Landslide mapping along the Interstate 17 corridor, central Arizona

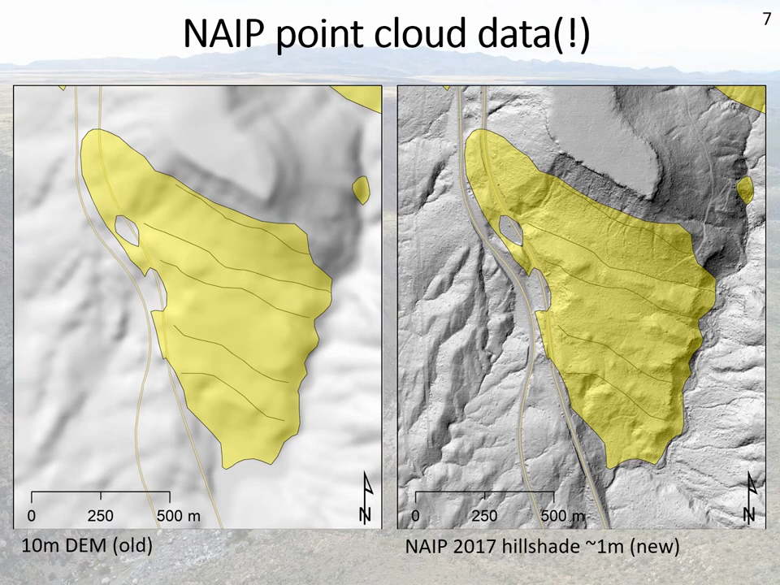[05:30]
and all of a sudden, you can start to see all these kind of telltale landslide topographies, these blocky textures. So it made finding new slides and improving the limits of the mapping on existing slides much easier. It's really good stuff. You can even do really reliable elevation profiles. This is a landslide along the Agua Freya River,
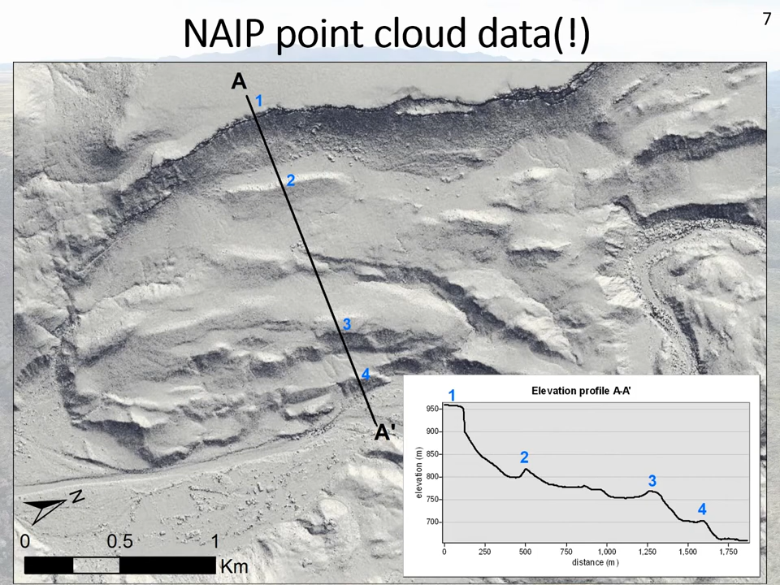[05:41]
and you can see here at A, we're up on the top of the Mesa at number one, coming down across all this blocky texture down to the Agua Freya River, A-prime. That's really neat.